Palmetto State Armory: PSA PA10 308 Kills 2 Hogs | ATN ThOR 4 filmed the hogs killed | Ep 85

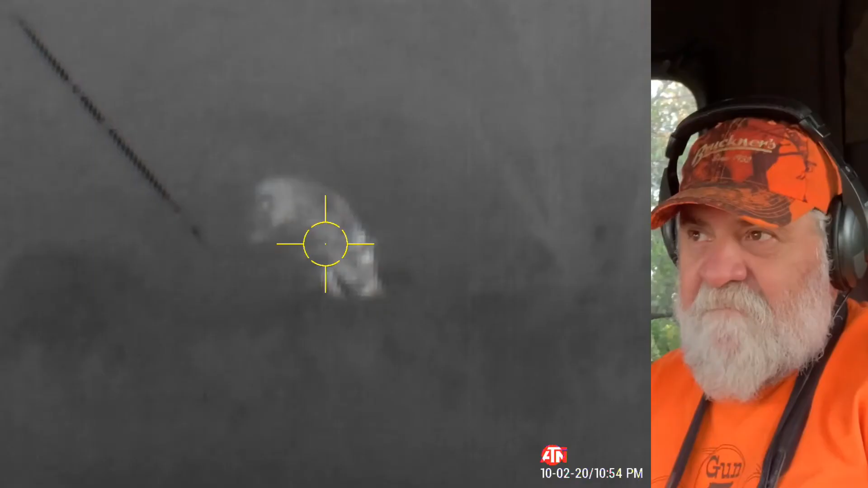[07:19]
I need to take the card out of
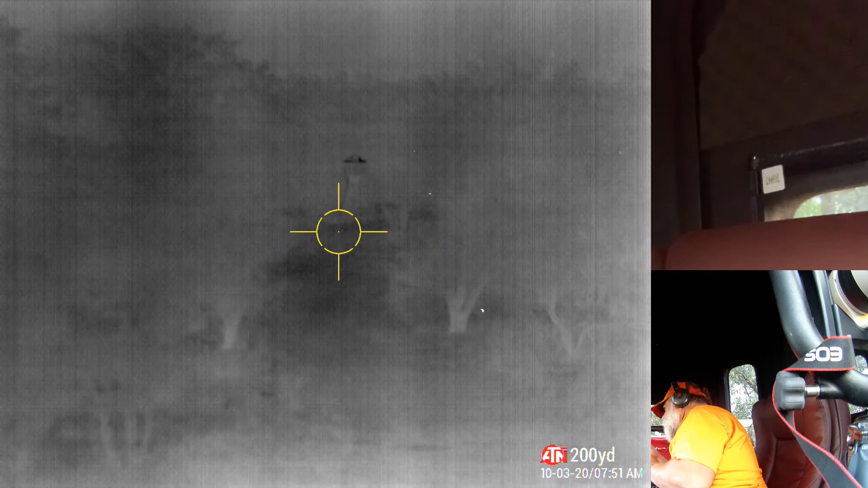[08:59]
is the view during the day